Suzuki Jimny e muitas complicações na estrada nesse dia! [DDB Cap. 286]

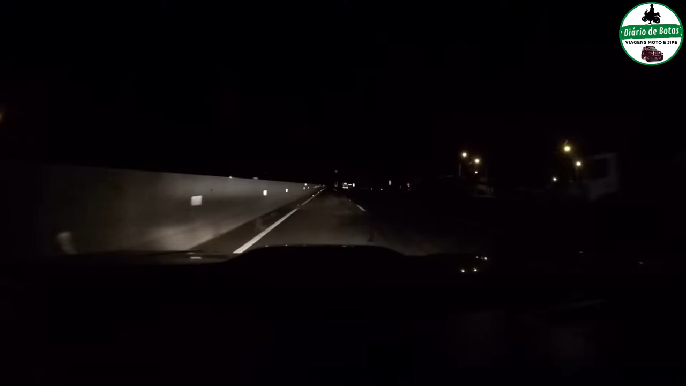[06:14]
Que já foi liberado também, mas tem bastante coisa ali, bastante movimentação do outro lado ali, ó. É realmente, foram uns 9 pontos de bloqueio aí que nós avistamos desde que saímos de São Paulo aí, por todo o interior paulista aí. Os caminhões à frente aí ligando o pisca-alerta. Já aqui próximo à cidade de Auriflama. Vamos ver se há alguma obra aí ou se tem alguma manifestação aí, ó. O que que tem aí na frente? Vamos observar.
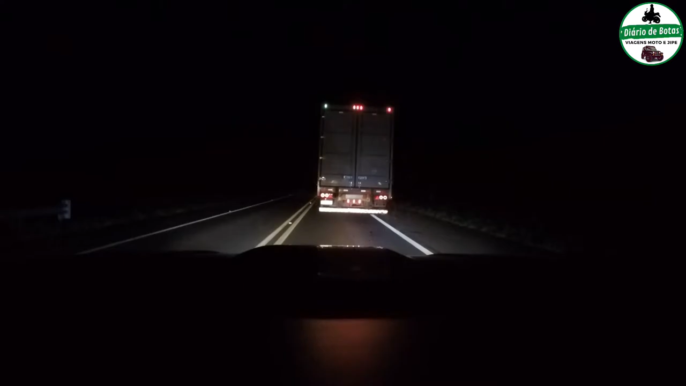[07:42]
Pessoal, passou uma caminhonete aí, ó.
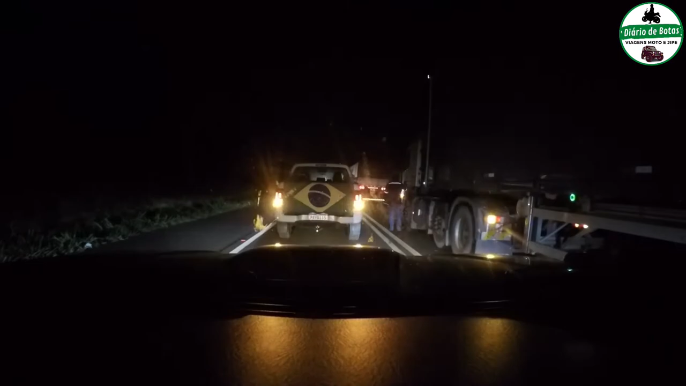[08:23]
Mas ele disse que tá dando pra passar carro baixo. Então, vamos lá, né? Deixar o pisca-alerta ligado aqui. É, então é manifestação mesmo aí, ó. Eu vou no vácuo aqui, vamos ver, ele falou que pode passar.
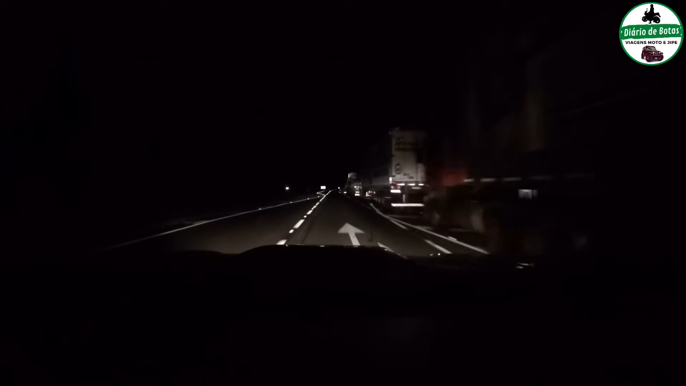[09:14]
Tinha jeito, teve que andar um pedacinho na contramão, né? Os caminhões parados. Bom, aqui já é pista normal. Já não estamos mais fora da lei. Tomar cuidado aqui porque, é, pessoal, pelo visto o negócio vai longe aqui, viu? O problema é quando a pista acaba, a pista dupla, né?
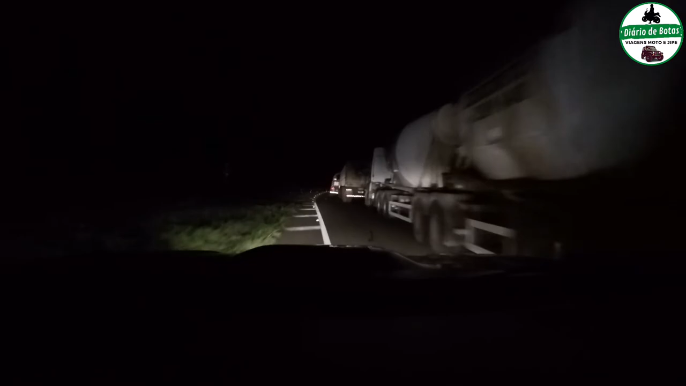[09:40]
Aí tem que acabar invadindo um pedaço ali da outra pista, né? Olha lá. Agora complicou. Não sei se é ambulância, se é polícia. Tudo parado aí, pessoal. isso, olha aí. A viatura veio ali e também não falou que eu não podia passar por aqui.
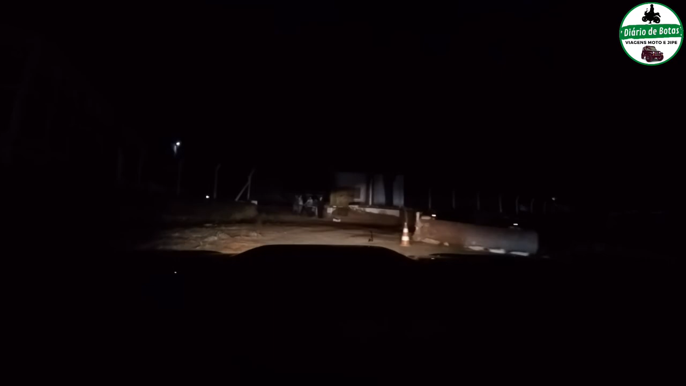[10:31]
Desviozinho aqui, ó. É, realmente aí tá tendo o protesto. O pessoal tá parando tudo aqui. Tem vários pontos aí parados, como vocês viram. E vamos ver no que vai terminar isso aí, né, pessoal? Vamos ver como que vai terminar essa história aí. Olha aí.